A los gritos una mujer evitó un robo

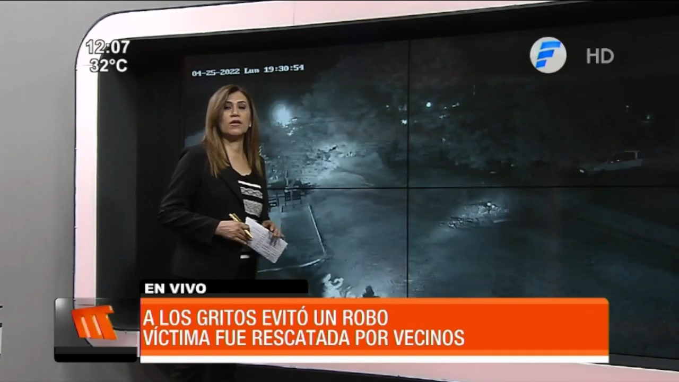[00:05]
Francisco Ortiz. Así es, María Teresa. Ya estamos repasando las imágenes del momento en que esta mujer que llegaba al barrio Macaí de Luque,
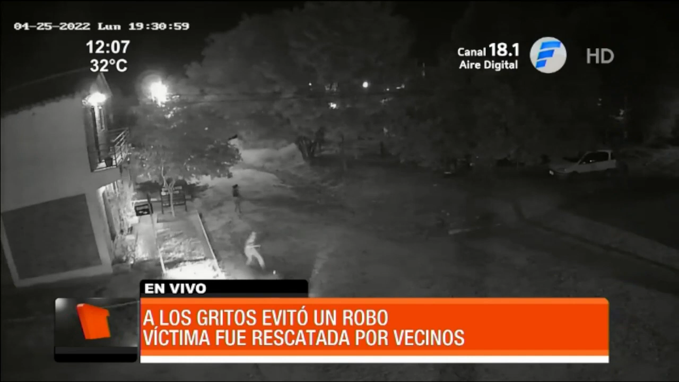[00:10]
a bordo de su motocicleta, fue emboscada por dos delincuentes. Se puede ver que la misma sale corriendo al momento en que se acercan a ella los
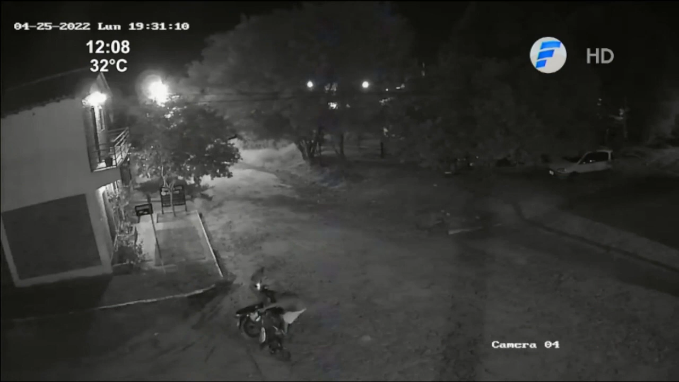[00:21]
asaltantes y en un acto de torpeza realmente estos delincuentes prácticamente descomponen la moto de la víctima porque se puede ver, atropellan a la mujer, ahí la misma sale corriendo. Estos dos delincuentes tienen las dos motocicletas trabadas, no las pueden separar y en ese momento ya la mujer pedía auxilio de los gritos, alertando a los vecinos quienes salieron en su auxilio, salieron en su ayuda y con piedras ahuyentaron a estos dos motochorros.
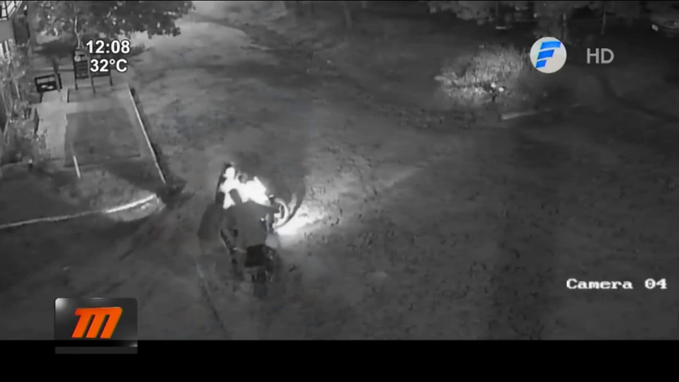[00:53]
Se puede ver ya el momento posterior donde ellos ya tras ahuyentar también a la mujer, ahí sale corriendo, pide auxilio y llegan los vecinos con piedras para poder ahuyentar a estos delincuentes. En un momento del video, ya en la parte final, se puede ver ahí que uno de los maleantes saca un arma de fuego, apunta contra los vecinos, al parecer el arma no le funciona y finalmente realiza un disparo al aire.
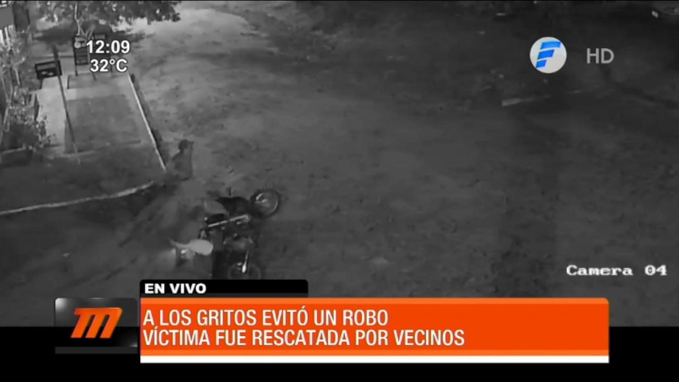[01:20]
Ahí, en ese momento, realiza el disparo al aire para que nadie se acerque, ya logran separar ambas motocicletas, se puede ver que uno de ellos le da arranque a la moto en la que habían llegado los asaltantes, pero no así la moto de la víctima. No pudieron poner en marcha la moto de la víctima y ya con la llegada de los vecinos, la turba de vecinos ahí, se puede ver ya que llegan con la víctima los vecinos y ahí logran finalmente ahuyentar a pedradas a estos maleantes.